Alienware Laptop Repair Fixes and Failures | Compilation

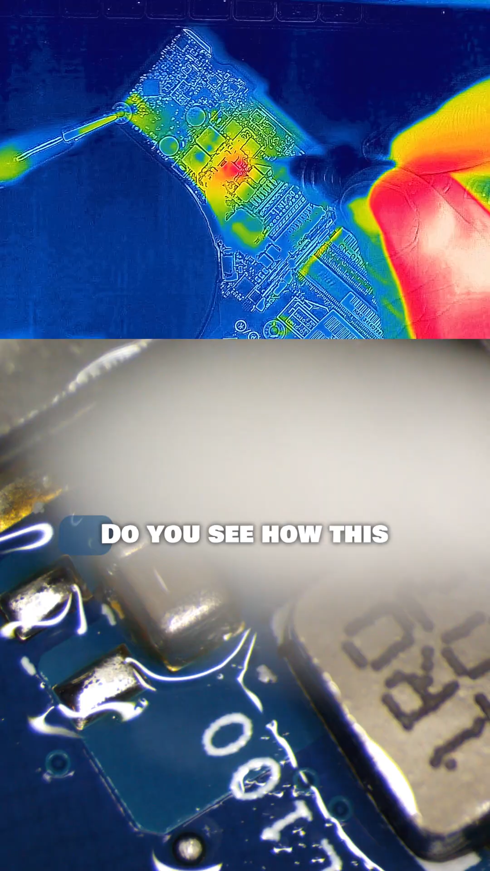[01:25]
Do you see how this is lighting up like a Christmas tree?